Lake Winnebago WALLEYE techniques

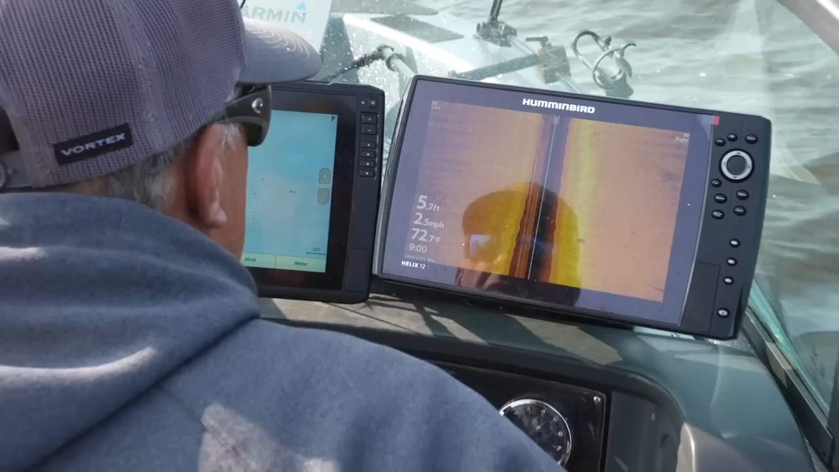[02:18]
On screen: depth 5.7 ft, water 72.7°F, speed 2.5 mph
Just kind of moved here, marking fish you know when you look at that side imaging it's amazing how many fish you can see on there.